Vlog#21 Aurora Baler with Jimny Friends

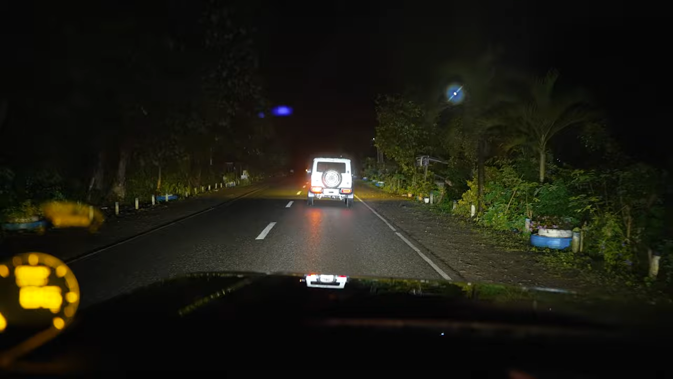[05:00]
Ito naman yung mga daan dito sa Madela. Walang ganito sa Kawayan eh.
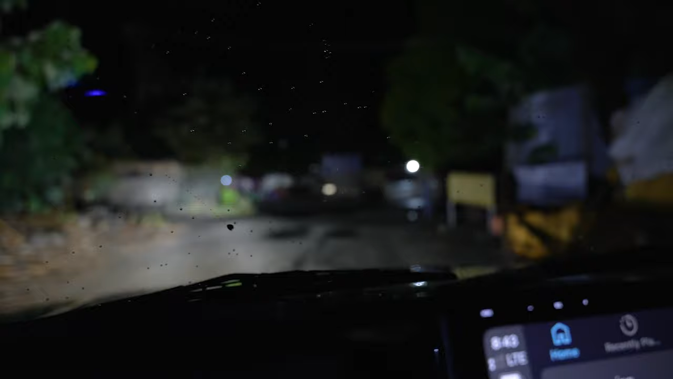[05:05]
Kasi nasabi ko eh. Grabe oh. Boss, natakot ka ba?
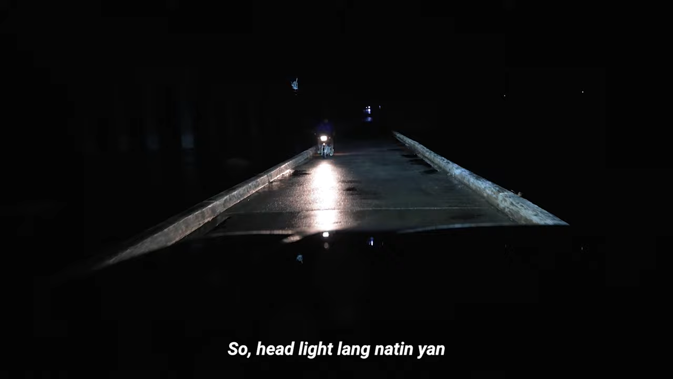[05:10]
So, headlight lang natin yan. Ito na yung baha, guys. Ito yung bright. Okay, kita nyo?
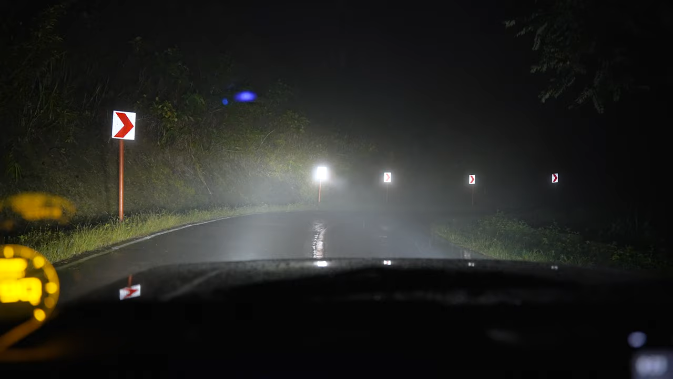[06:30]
So, yan guys, mabalik yung ilaw. So, pag yellow yan, tatagusin niya yung fog.